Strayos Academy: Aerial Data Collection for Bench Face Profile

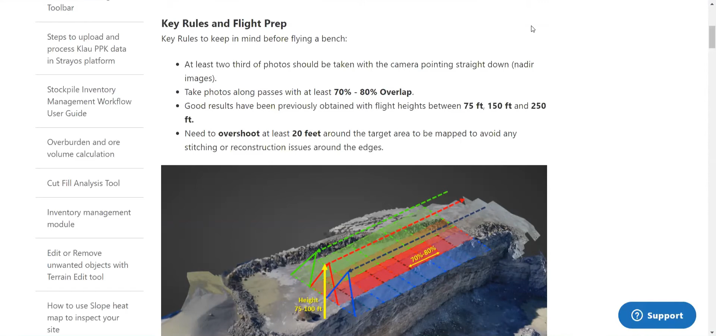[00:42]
You'll want to make sure that you have multiple satellites, approximately 13, locked onto the drone and that the drone is ready to be flown. When beginning the flight, typically the top-down images are taken first. Depending on how wide the shot is, in terms of the rows, that determines if more than two passes at the top of the bench will be required. A typical flight height would be about 100 to 150 feet from point of takeoff.
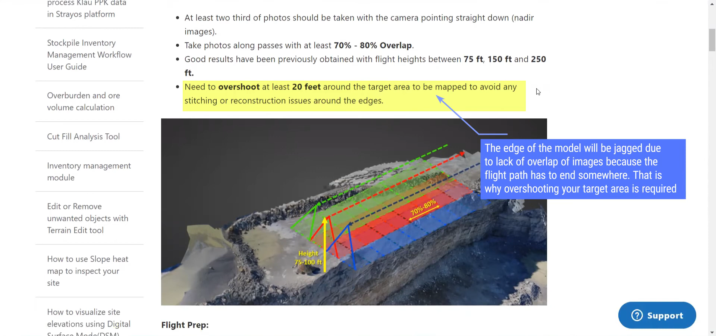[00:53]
Just make sure the height you choose, there are no obstacles, such as a drill mast or even another bench that will be in your way throughout the flight.
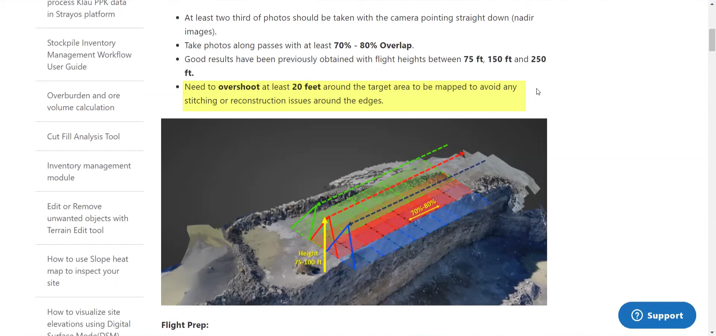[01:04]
You'll want to strive for 70 to 80% overlap of the images. This means that 80% of the previous image is shown in the current image being taken.
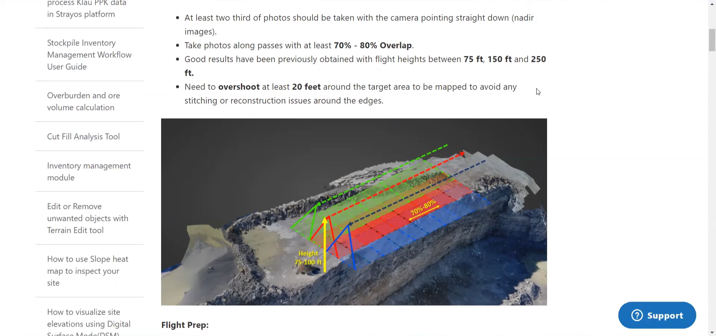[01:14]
So this is kind of how everything looks. This is on help.strails.
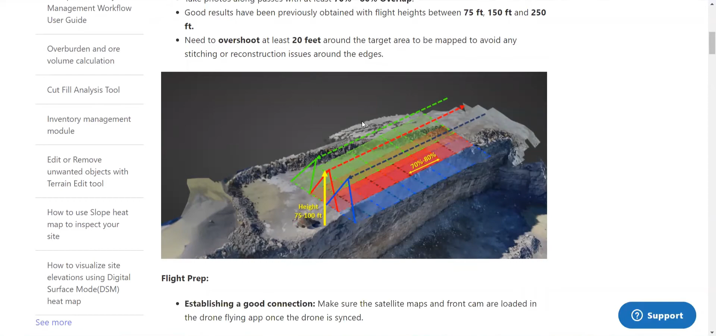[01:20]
It's flying a bench and we just keep scrolling.
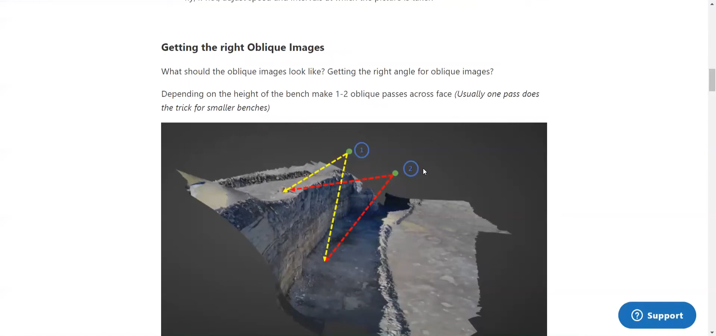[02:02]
One to two passes of the face with images that cover the first two rows of the shot and part of the floor. As we can see from here, we want to get this nice angle that captures the top of the bench,
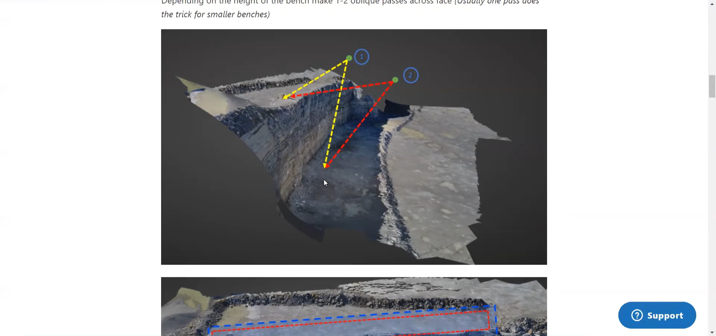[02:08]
the crest, the face, the toe, and the bottom of the bench in these obliques.
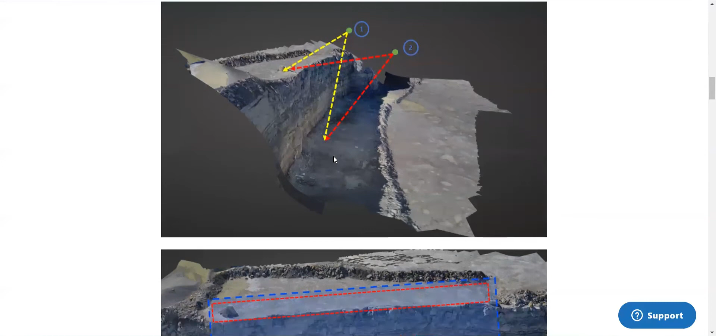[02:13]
This helps with stitching of the images because if they're just directly horizontal, there is no additional information